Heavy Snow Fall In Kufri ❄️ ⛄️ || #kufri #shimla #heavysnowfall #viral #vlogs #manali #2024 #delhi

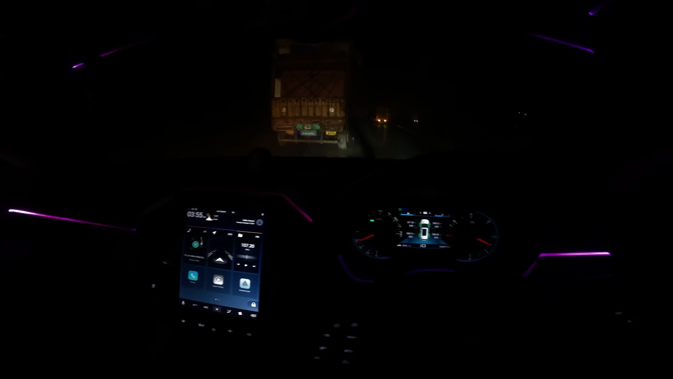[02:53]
देखो गाइस अंबाला के अंदर कितनी ज्यादा बारिश हो रही है, फुल हैवी रेन है, ट्रक के टायर देखो यार किस तरीके से पानी का पूरा
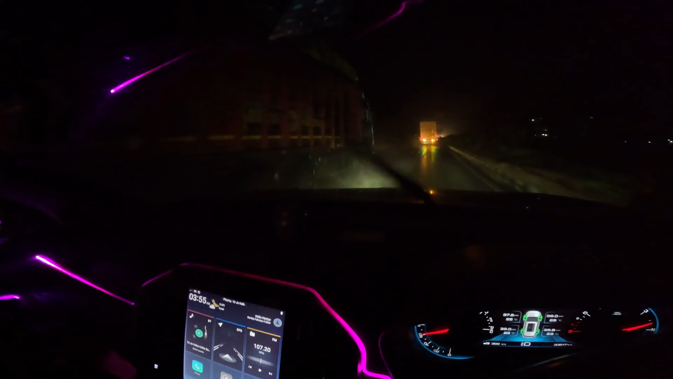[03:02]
फवारा निकालते हुए जा रहे हैं। बहुत गंदी बारिश हो रही है यहाँ पे, अम्बाला का स्टेटस ये है। लद्दाख जाते समय भी सेम स्टोरी थी यहाँ की, अम्बाला की,
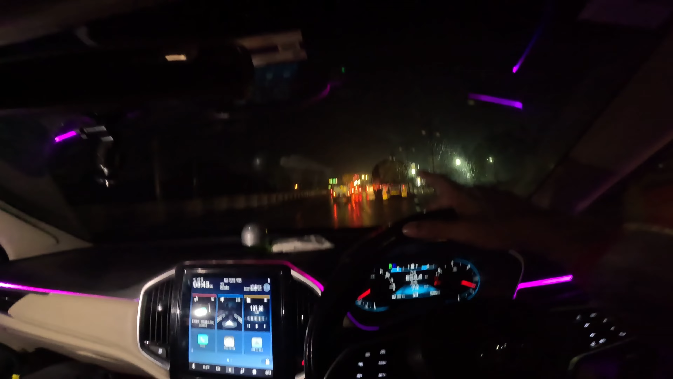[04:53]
जीरकपुर के लिए हमें लेफ्ट से निकालना है, फ्लाईओवर का जो है इस वाले कट के ऊपर नहीं जाना है हमें, हमें नीचे से लेफ्ट लेके फिर सीधा जाना है। और यहाँ से प्रॉब्ली हमारा रह गया है 200 के अप्रॉक्स मान के चलो आप शिमला, 160 रह गया है, रेस्ट ऑफ द थिंग्स तो हमने कवर कर दिया है।
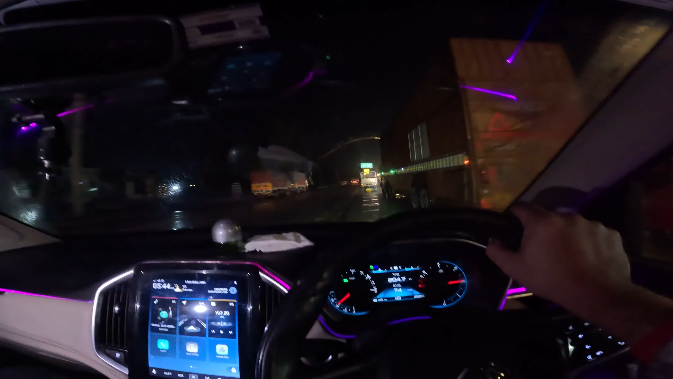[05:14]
ये देखो गाइस सामने, वेलकम टू हरियाणा, राइट में पटियाला, लुधियाना, मतलब लुधियाना पटियाला के लिए सीधा है, और जीरकपुर और चंडीगढ़ और शिमला लेफ्ट में। सो ट्रॉली गार्ड हमारा 150 किलोमीटर का सफ़र जो है वो रह गया है, 160-170 मान के चलो।